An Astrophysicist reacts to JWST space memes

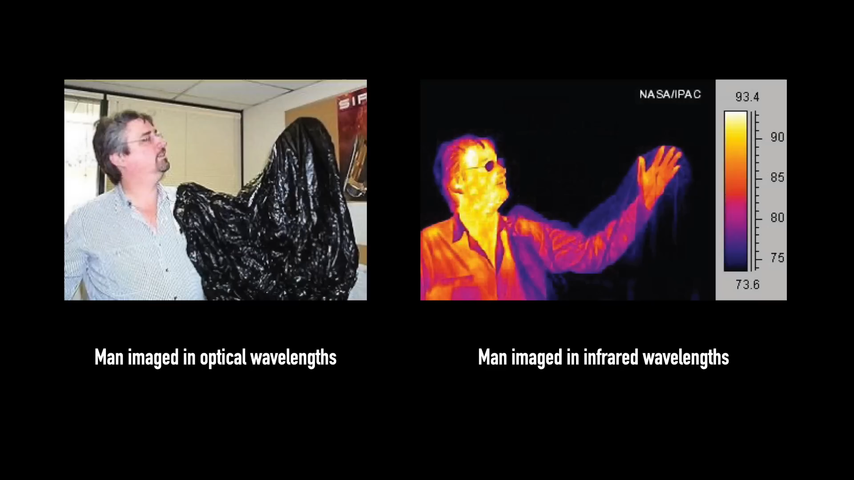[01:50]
in the same way that like an infrared camera reveals things that our eyes can't see. The thing is though, as you observe things at longer and longer wavelengths, like longer...